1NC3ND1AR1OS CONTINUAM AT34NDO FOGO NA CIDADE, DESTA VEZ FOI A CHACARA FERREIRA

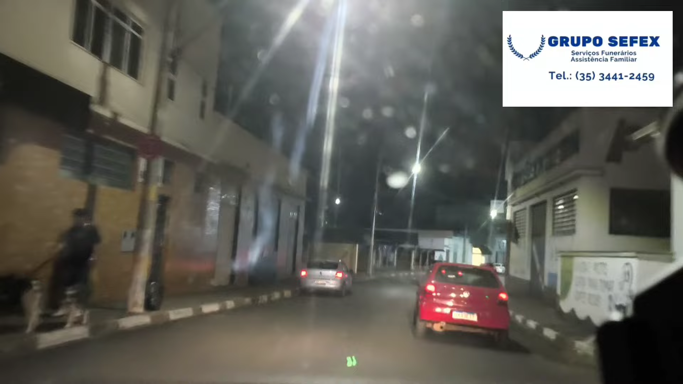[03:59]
Vamos tentar ultrapassar esse pessoal, já que é uma mão dupla.
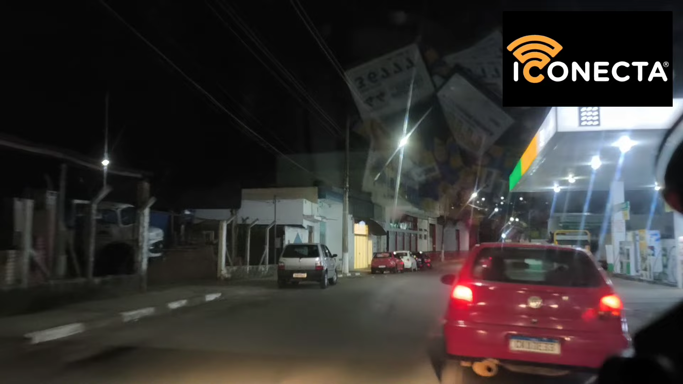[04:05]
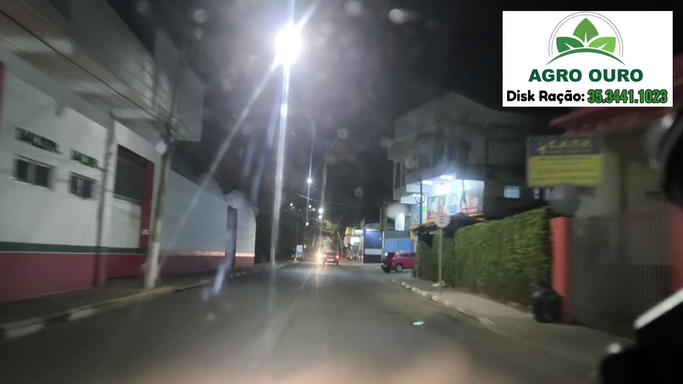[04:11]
Ó, vindo na contramão, olha só, gente.
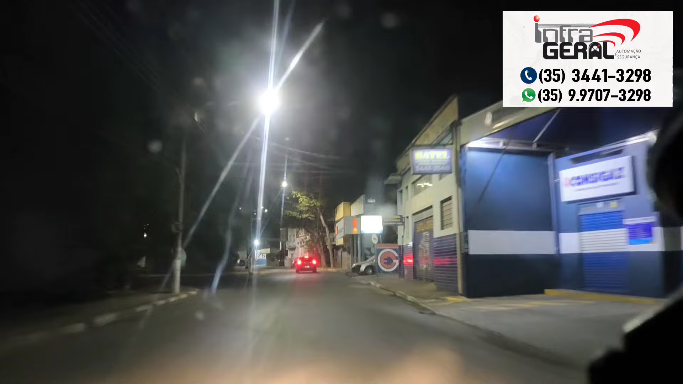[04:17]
Aqui tem que resolver esse problema, viu, pessoal do Departamento de Trânsito? Transformar 7 de setembro em mão única.
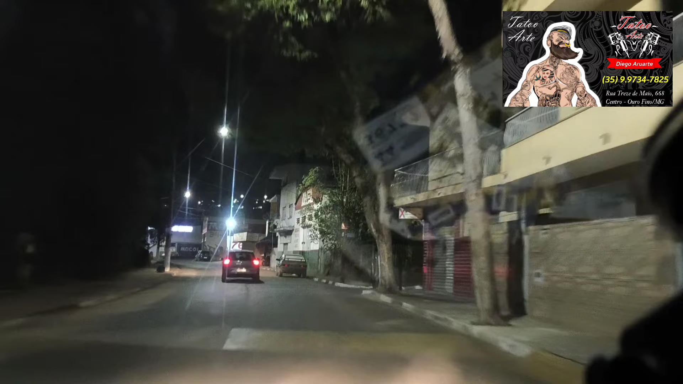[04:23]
Só sobe. Que aí acaba esse problema. O pessoal desce aqui, ó, 7 de setembro, aí quer ir pro centro, não quer fazer o contorno lá na frente.
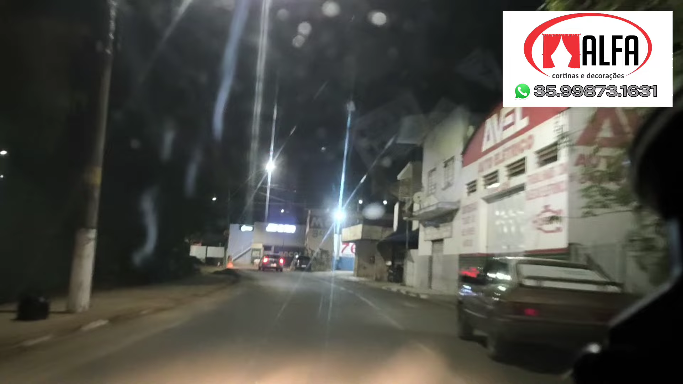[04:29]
Fazer o contorno lá, mais ou menos uns 600 metros, ou seja,
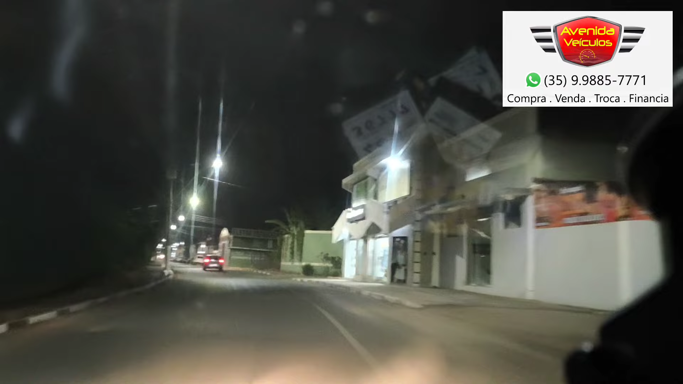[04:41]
E ainda acaba causando acidente, né? Uma hora vai causar acidente. Uma hora vai. Dá pra.
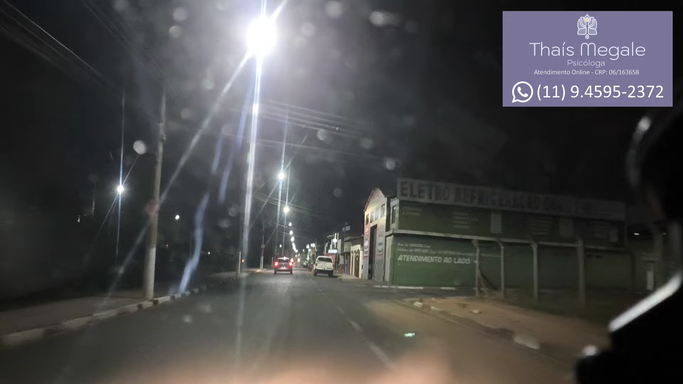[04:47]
Ó, aqui, ó, vamos entrar aqui. Não sei o nome dessa rua até hoje. Ali já tá na Joaquim Chavasco.
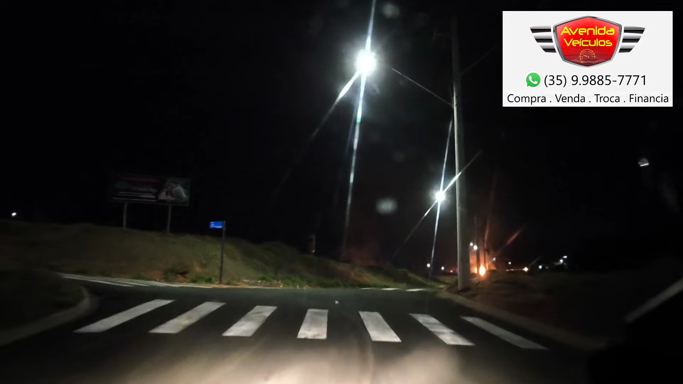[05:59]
E o fogo tá alto, muito alto.
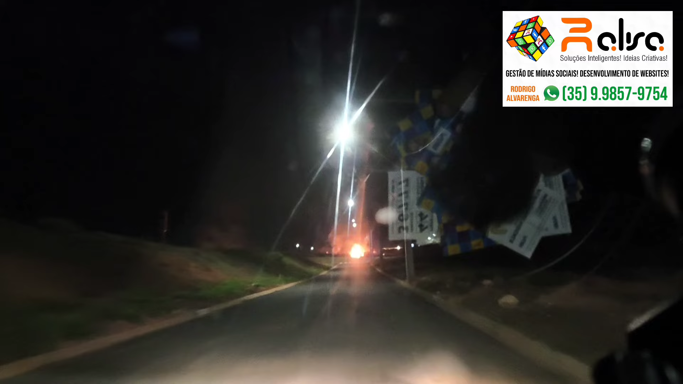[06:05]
Bom, vamos dar uma olhada no seguinte, de repente tá restrito numa quadra de lote, aí ele não oferece risco.